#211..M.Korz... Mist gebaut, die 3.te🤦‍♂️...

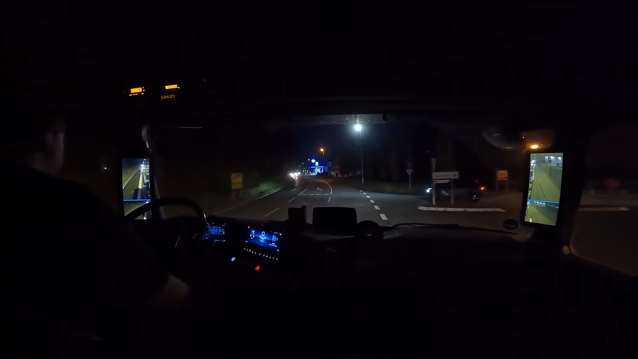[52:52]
Eine Stunde und drei Brezeln später. Ich bin gleich an, was heißt gleich, ich werde noch so gute zehn Minuten brauchen, dann bin ich an dem Steinbruch in Bedesbach.
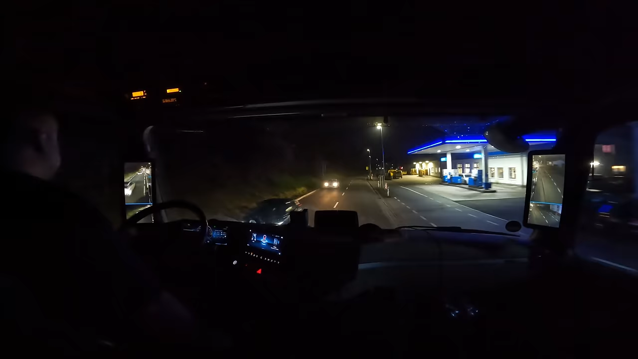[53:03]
Ich habe eine Palette geladen, da sind irgendwelche Ersatzteile. Da steht ein Leihbrecher von uns. Also ein Brecher, den wir gerade geliehen haben.
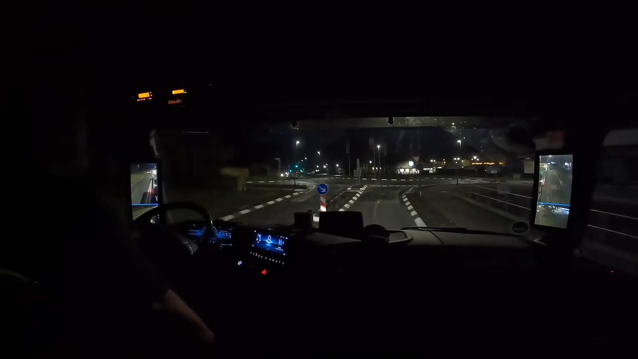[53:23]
Irgendein riesengroßes Vieh muss das sein. Um die 70 Tonnen oder so. Habe ich noch nicht gesehen. Ich habe es nur erzählt bekommen. Und für den habe ich jetzt halt quasi Ersatzteile dabei. Weil die Monteure kommen noch hier hoch und machen das noch, bevor der dann wieder geholt wird. Wer den holt, weiß ich nicht. Wir fahren den nicht.
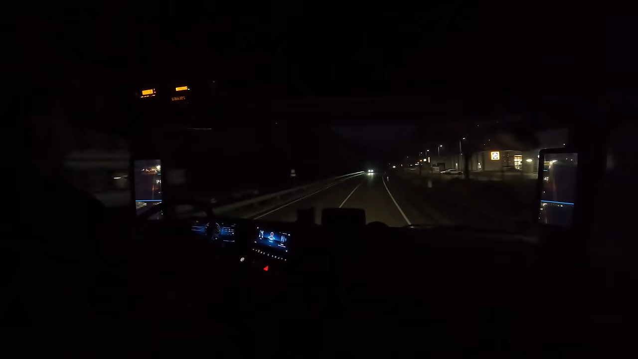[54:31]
Werde ich mir irgendwie in die Radladerschaufel rein wuchten, keine Ahnung. Kriege mal schon hin. Was? Brücke nach Betesbach gesperrt, was?
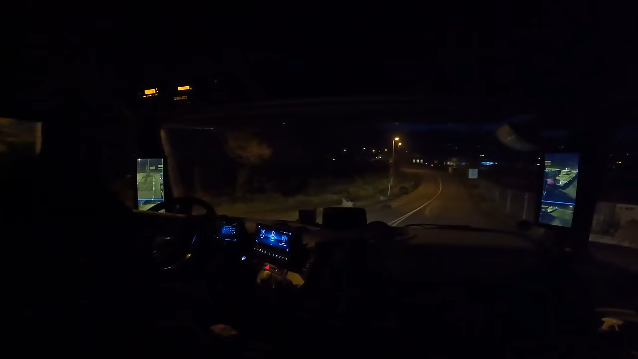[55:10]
Schauen wir mal. Ich muss jetzt hier im Kreisel, fahre ich geradeaus drüber und dann die Vorfahrtsstraße folgend nach links. Eieiei, was Kurbelerei.
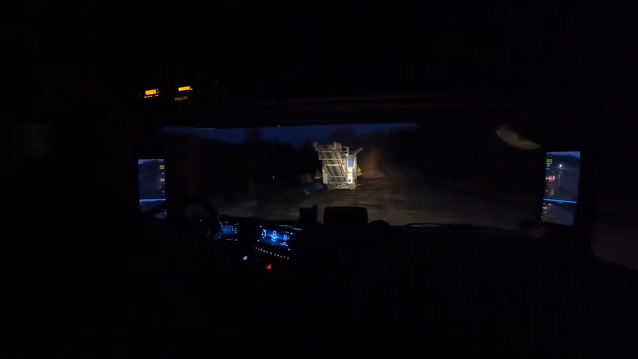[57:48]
Alter, das ist echt ein Riesenvieh. Der ist auch sehr hoch, also. Musst du ja fast hängend fahren, oder? Oh, mach dein Fernlicht aus, danke. MC120i Pro.